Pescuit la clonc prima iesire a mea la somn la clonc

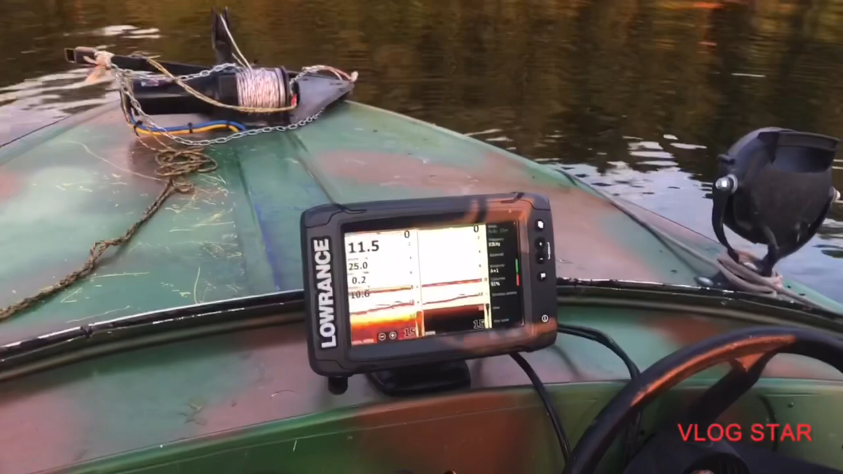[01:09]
Aia prea stanga, uite acum e unul aia asta asta.